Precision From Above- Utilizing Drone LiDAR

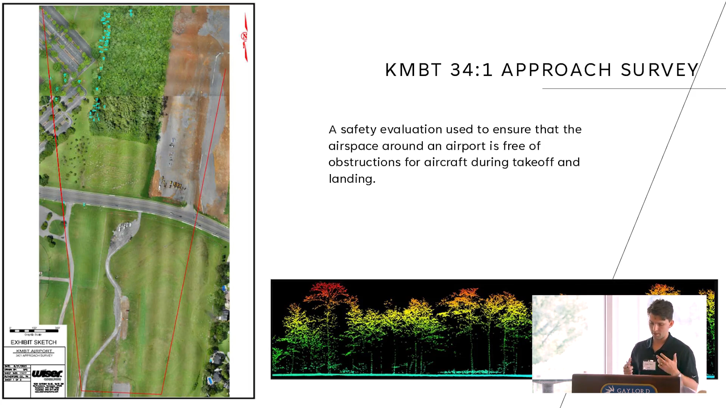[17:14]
And it helps in precision instruments along the takeoff and landing approach points to ensure the safety of that in that critical moment. And for an example of this, we did our most recent survey of KMBT Murfreesboro last August.